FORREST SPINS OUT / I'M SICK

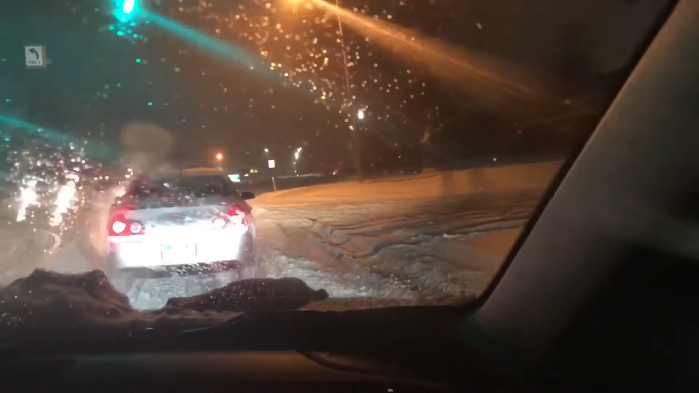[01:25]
yeah guys stuck up there can't get through yeah
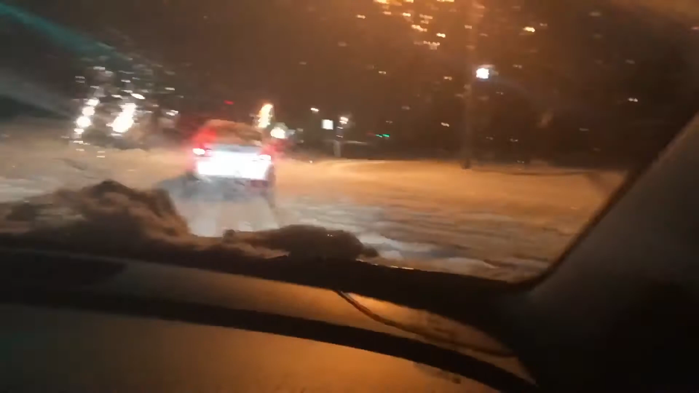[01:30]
that's actually a perfect example of how snowy it is no another reason why got an SUV yeah yeah it definitely makes a difference your car is the summer car mine's the winter car basically I mean we are going 13 miles an hour right now because the cars in front of us are not really made for snow I mean it is just we are so dumb for being out right now well we're fine I